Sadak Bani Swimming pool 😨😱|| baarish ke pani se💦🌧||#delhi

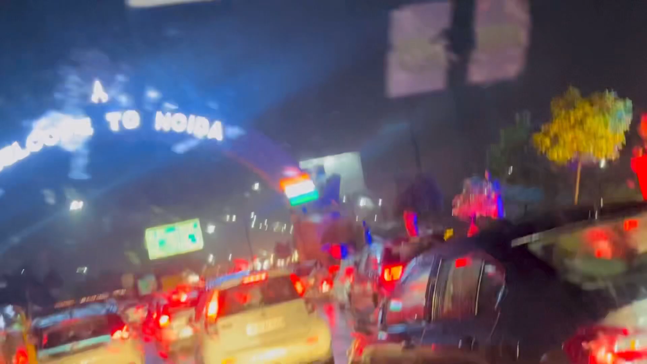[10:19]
देखो सामने जाम देखो अब कितना खतरनाक हो रहा है यार, ट्रैफिक हो रहा है।
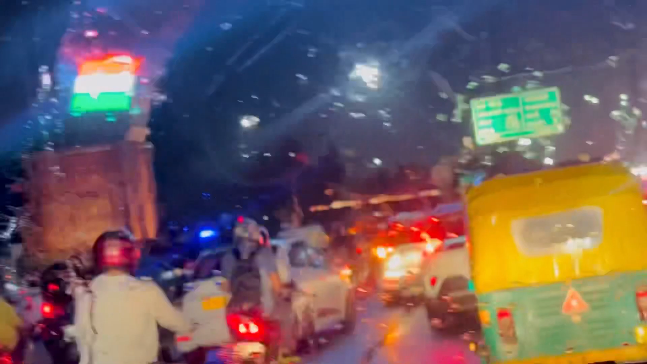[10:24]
अब हमें बस थोड़ी सी दूर पहुँचना है, घंटे का रास्ता है हमारे घर तक का, तो चलते हैं फिर। अब